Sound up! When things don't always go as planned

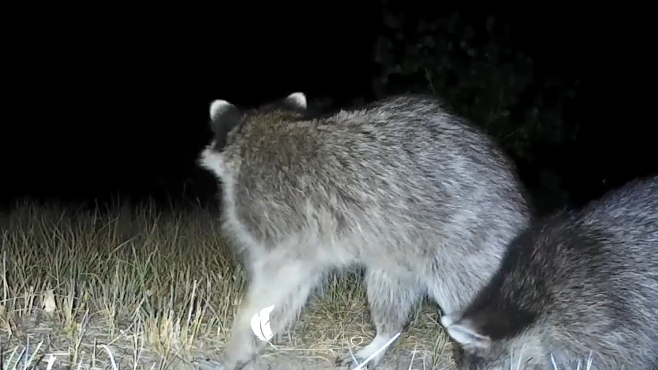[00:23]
He comes back out. Ha! Everything's fine and they move on. This one you might have seen last week.
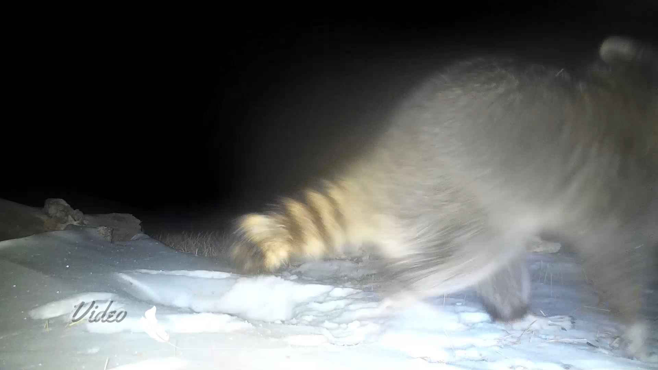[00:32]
I posted part of this.
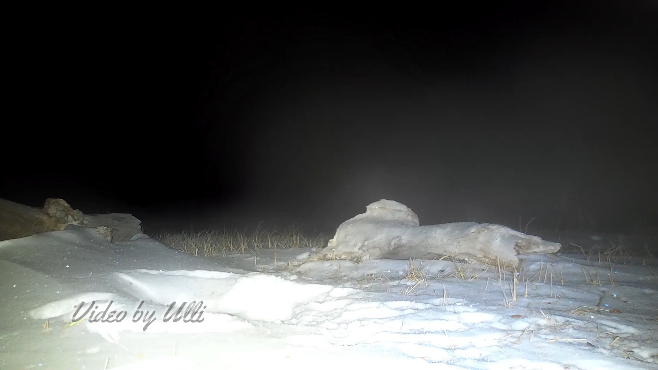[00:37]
This is the most incredible raccoon fight I had ever heard and it left this little guy with a bleeding ear.
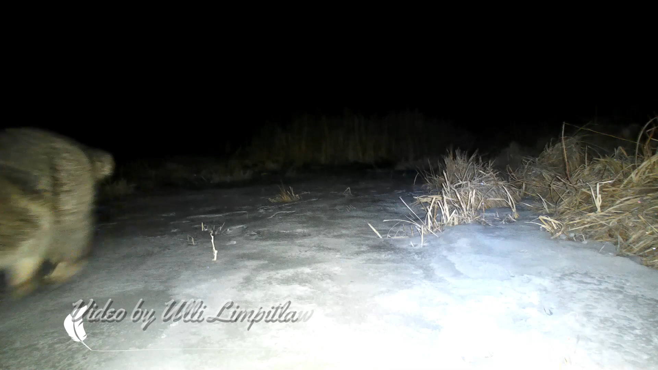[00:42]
I don't think he got hurt bad but he got injured. So now we're back at the porcupine hole and another young one not
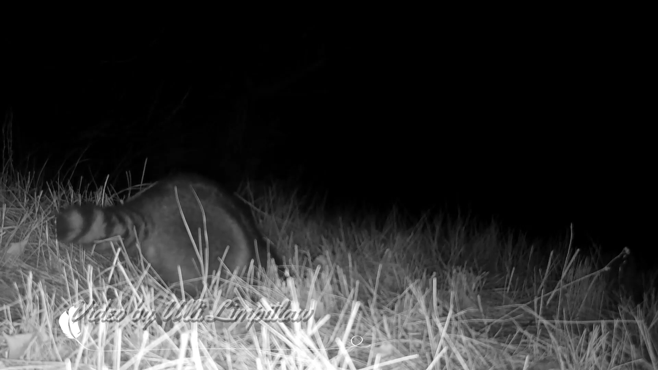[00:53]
supposed to do this but he goes in and the porcupines are home today.
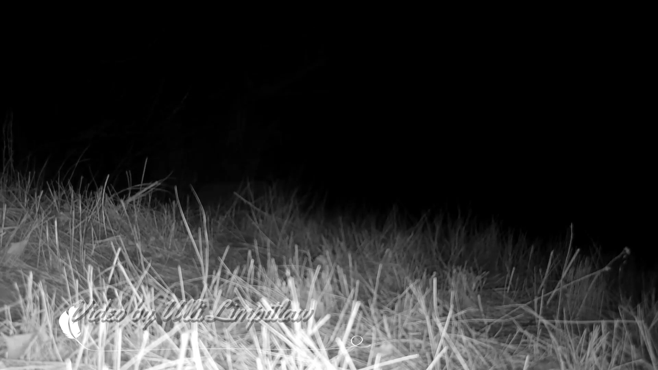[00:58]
They're in there. His mom sits outside.
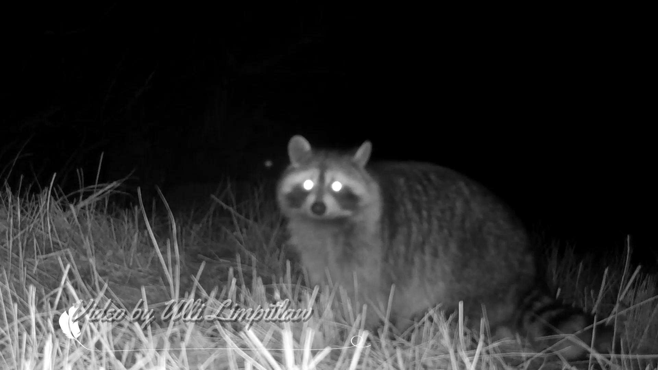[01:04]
She vocalizes softly. Listen. Where did he go? He wasn't supposed to go in there. Two others are joining in. One is sitting right at the entrance which is okay. The porcupines are not that far up front. They're looking for their raccoon friend. Nowhere to be seen. Two other raccoons come in from the right side. The hole is there.
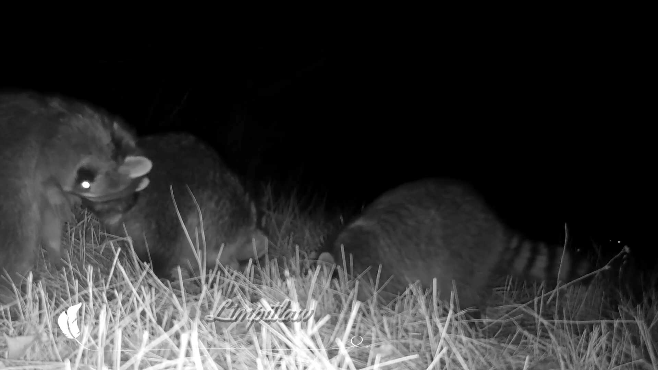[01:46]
Watch him. He's going to try to pull it out. You don't go into a porcupine den.
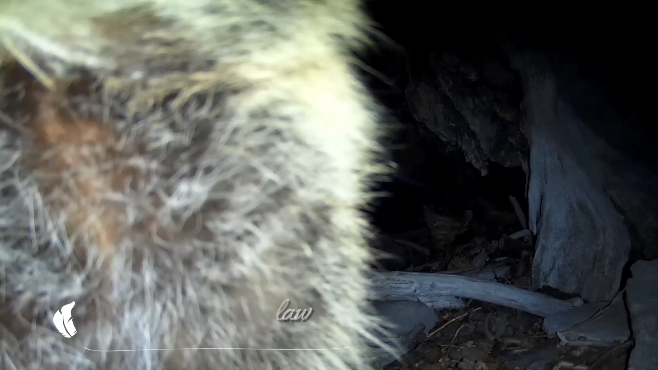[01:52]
This one knows it. Porcupines are now in the tree. Raccoon knows it and does not go in.